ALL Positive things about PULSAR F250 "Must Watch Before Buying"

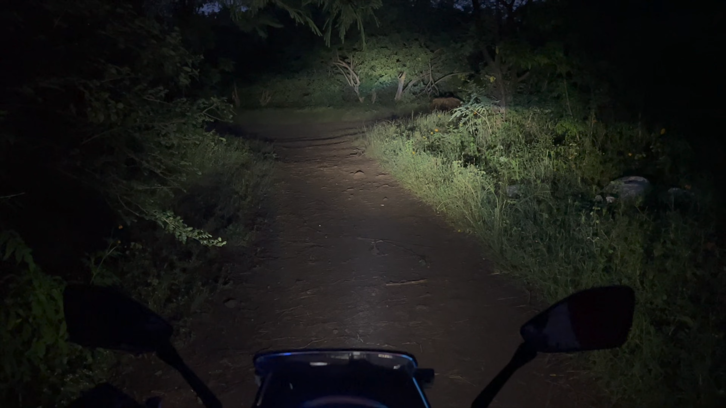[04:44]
अभी अपर भी चालू है, देखो कितनी ऊपर तक, थ्रो भी काफ़ी ज़्यादा अच्छा है इसका, और बंद करूँ अगर मैं, देखो पूरा अंधेरा हो गया, तो बहुत ज़्यादा अच्छा थ्रो है इस बाइक का, नो डाउट।